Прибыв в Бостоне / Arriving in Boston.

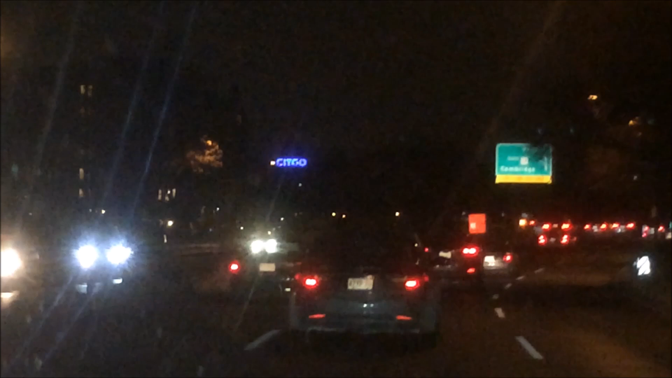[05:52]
Заправка давно закрылась, но потому что все помнят этот знак, они решили его оставить просто как знак, символ Бостона.
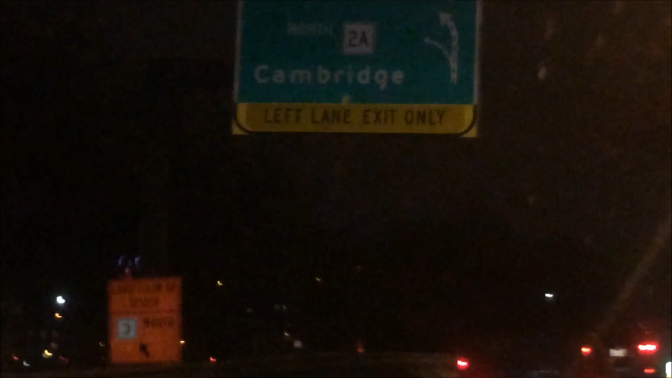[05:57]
Символ Бостона.
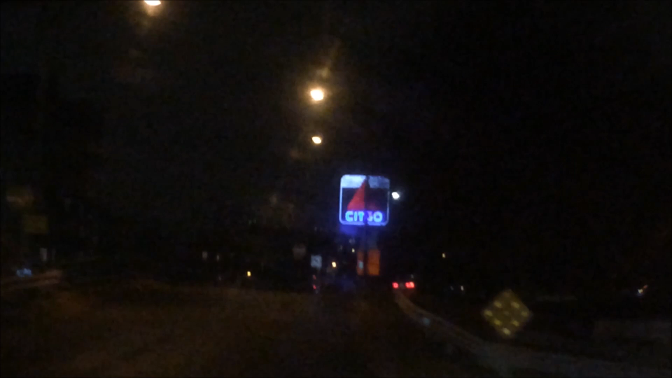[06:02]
И он такой 20 лет вот так вот горит? Давно горит, да. И ломается, его чинят, но здесь ни одного Сетко нету.